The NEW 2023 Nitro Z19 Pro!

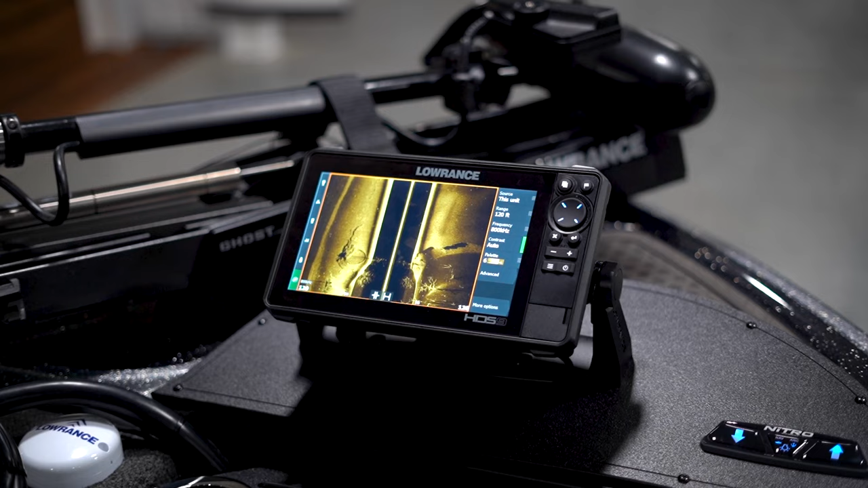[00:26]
including a gimbal-mounted Lowrance HDS Live 9 fish finder at the bow, with Structure Scan and Active Target, Lowrance's live sonar imaging transducer.
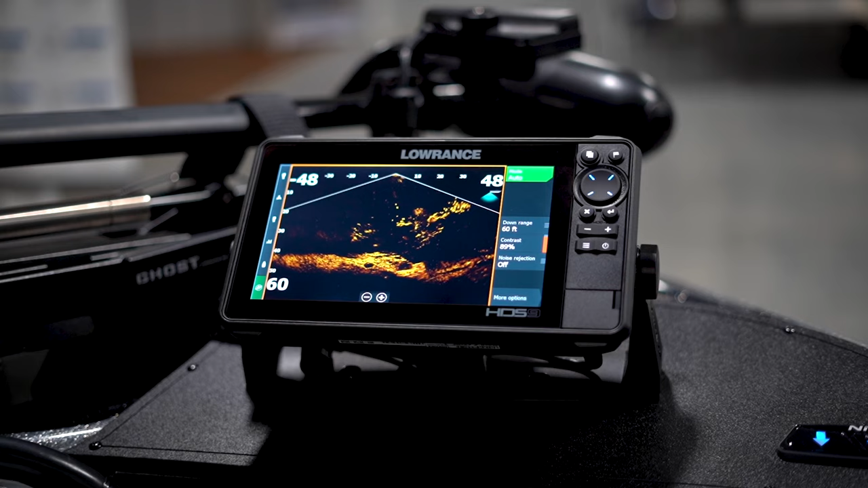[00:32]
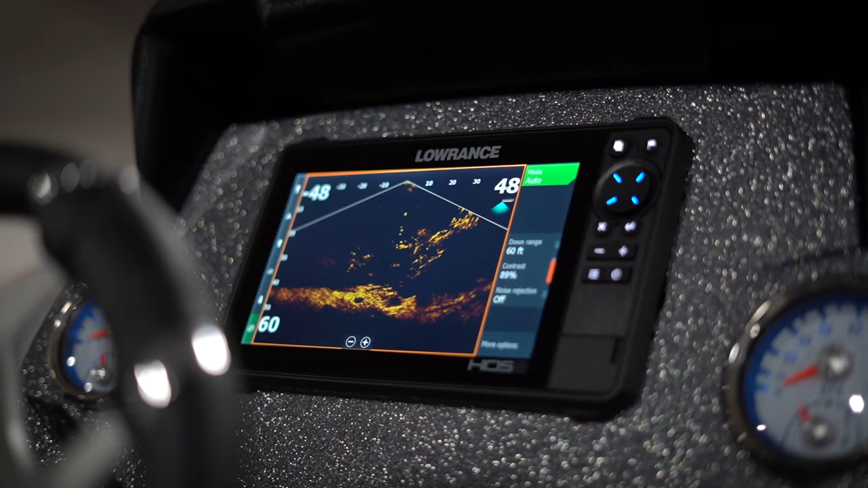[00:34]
Active Target provides incredible sonar imaging in live time.
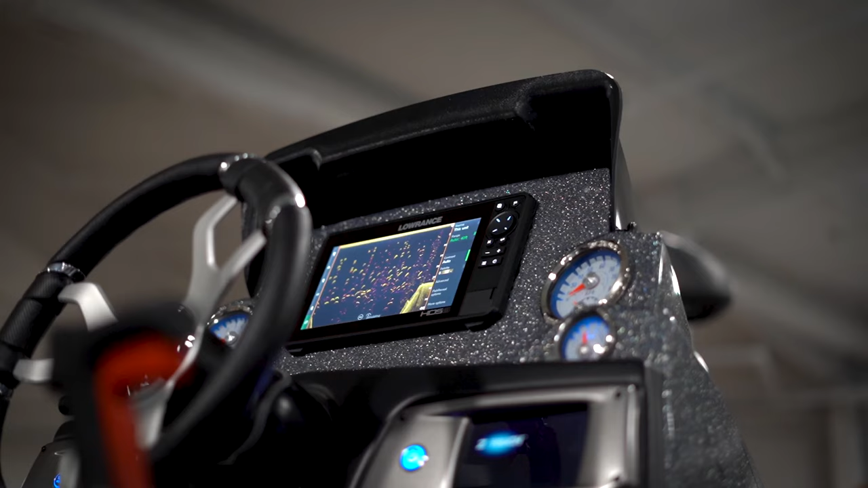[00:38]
It also includes a flush-mounted Lowrance HDS Live 9 with Structure Scan at the console,
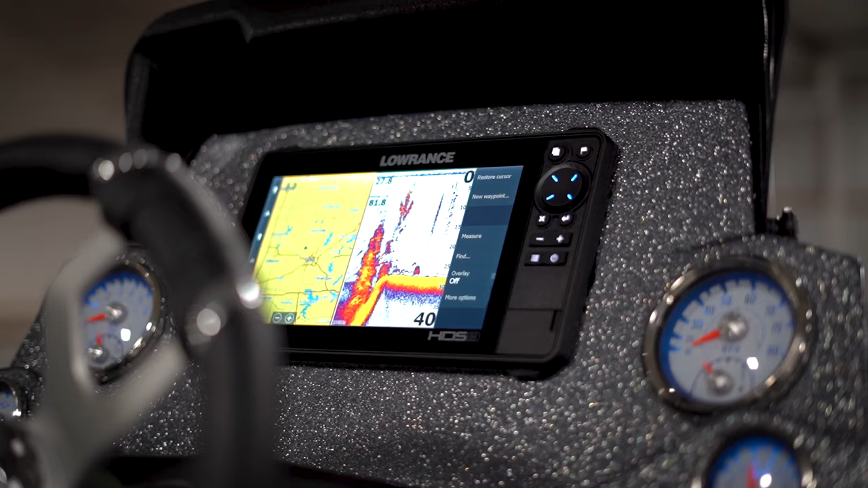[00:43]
but it also includes side-scan, down-scan, Active Target, and GPS.